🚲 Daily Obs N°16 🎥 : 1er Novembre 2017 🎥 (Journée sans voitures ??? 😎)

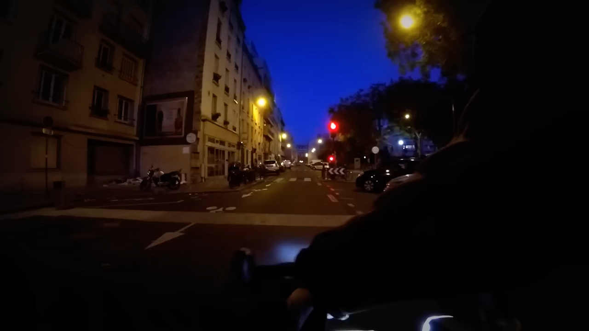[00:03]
Allez, mes petits gants mi-saison là. Tu les aimes bien parce qu'ils sont pas trop chauds. C'est la première fois que je les mets cette année. C'est toujours un peu triste d'en mettre ces gants. Alors là, comme tu peux le voir, j'ai mis une deuxième loupiote sur mon croix de fer. J'en ai une qui vient éclairer au sol pour ma propre vision.
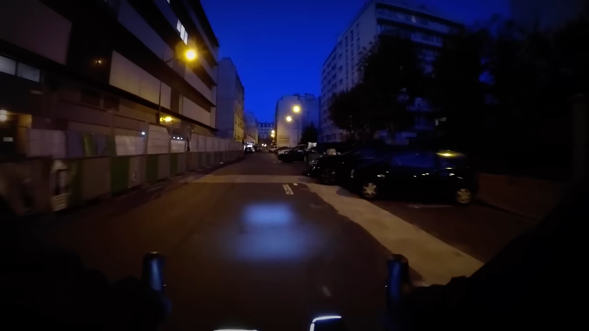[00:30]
Et j'ai toujours ma petite lampe habituelle qui est bien à l'horizontale pour la visibilité en fait. On va y aller mollo.
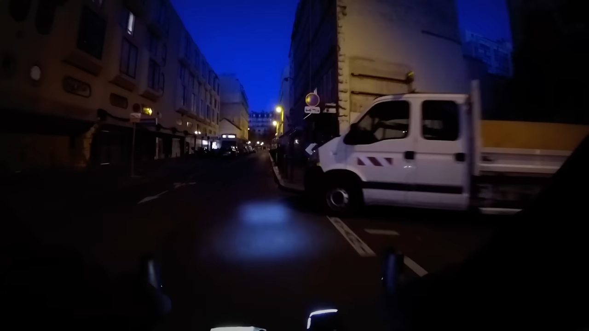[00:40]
J'ai sorti le GPS parce que je me suis prévu un petit itinéraire un peu funky.